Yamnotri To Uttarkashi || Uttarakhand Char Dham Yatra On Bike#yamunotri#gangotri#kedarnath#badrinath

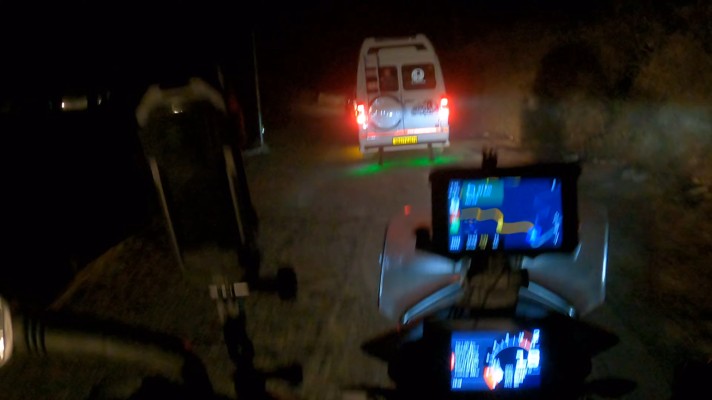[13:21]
ఇక్కడ మొత్తం నేను ఎటైతే పోతున్నానో అటు సైడే పోతున్నాయి వెహికల్స్ అన్ని. అటు సైడ్ నుంచి అయితే రేర్ కేసులో 1-2 వచ్చినట్టు ఉన్నాయి అంతే, చాలా తక్కువ. అట్లాంటి దానికి ఎందుకు ఇంత ట్రాఫిక్ క్రియేట్ చేస్తారు వీళ్ళు అర్థం కావట్లేదు.